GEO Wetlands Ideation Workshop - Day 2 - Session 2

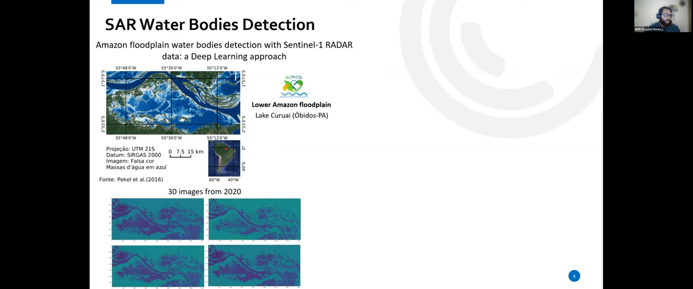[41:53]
i was able to process 30 members from the year of 2020 And uh using uh algorithm of uh deep learning the unet the fully convolutional unit we trained With two thousand two hundred five twenty five hundred uh training samples and 650 validation samples to extract the water bodies from uh the other other areas So uh this is this uh study case was uh a study case to understand that